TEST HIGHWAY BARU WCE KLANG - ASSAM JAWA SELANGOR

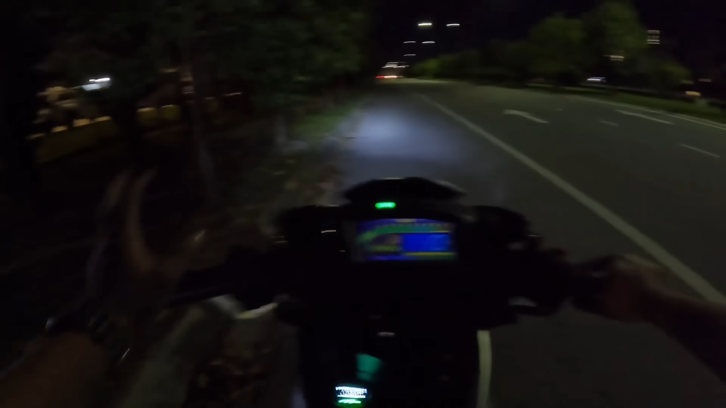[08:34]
Jadi aku nak buat onboard ni sebenarnya aku nak tunjuk kat korang yang macam mana kalau keadaan motor aku kalau bawa santai dengan bawa agak laju, dengan menggunakan minyak oil dan juga dengan horsepower yang sudah turun ni geng. Okay, jadi jom aku bawa korang jalan-jalan untuk korang tengok macam mana smoothnya motor ni aku bawa. Okay, jadi korang tengok eh, kalau aku bawa slow, tok cakap isu ni dia halus tau. Isu eraser ni. Aku bawa gear, tengok lah gear 6 eh, tengok lah.
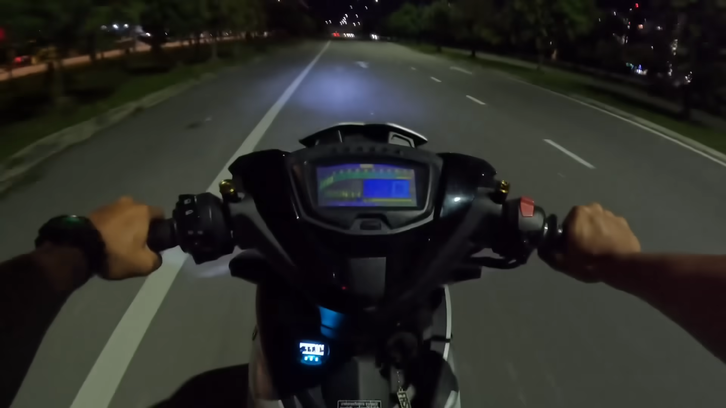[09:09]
Okay, ni gear 6. Nampak? Aku pulas macam motor ni standard. Nampak? Aku boleh pulas macam motor ni standard. Tengok eh, aku bawa je.
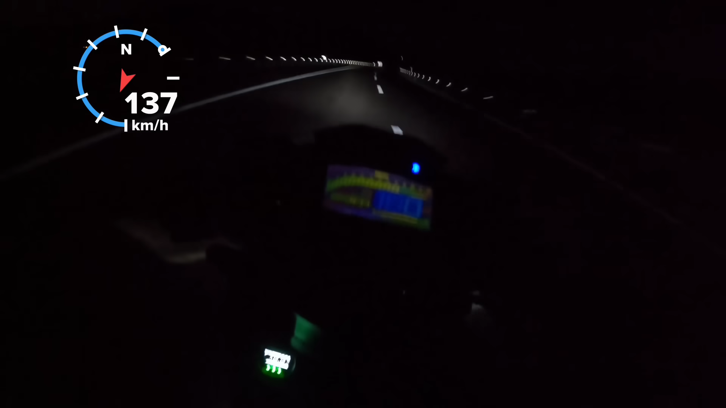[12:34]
So ni nak balik, kita tengok jalan nak balik pula, macam mana.
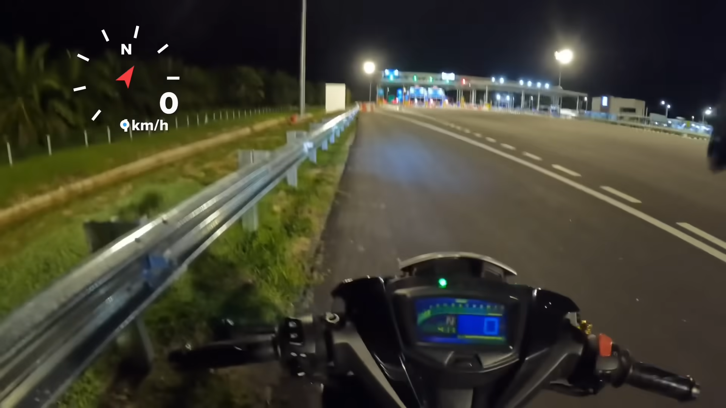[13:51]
Okay, lampu bila dah nak dekat ke tol, dengan permulaan saja, eh. Permulaan tol lah kata orang, eh. Tengah-tengah memang tak ada lampu, geng. Memang gelap.
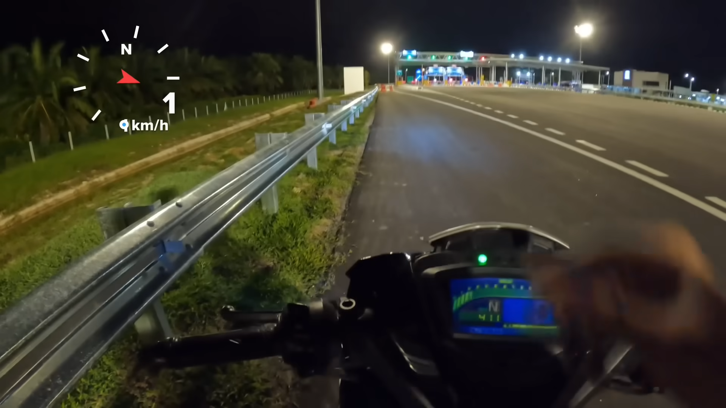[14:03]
Itulah orang cakap, macam highway apa, APT lah. Okay, let's go.